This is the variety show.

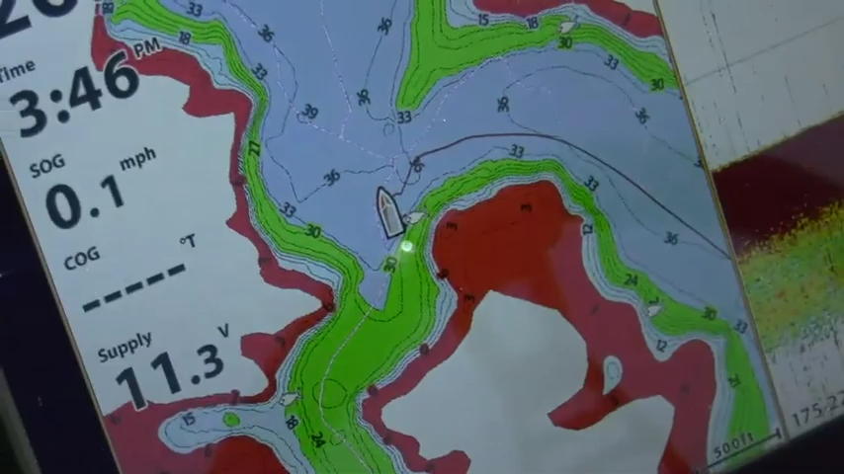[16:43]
On screen: speed 0.1 mph
There's a tree. We got a beautiful point here that comes out.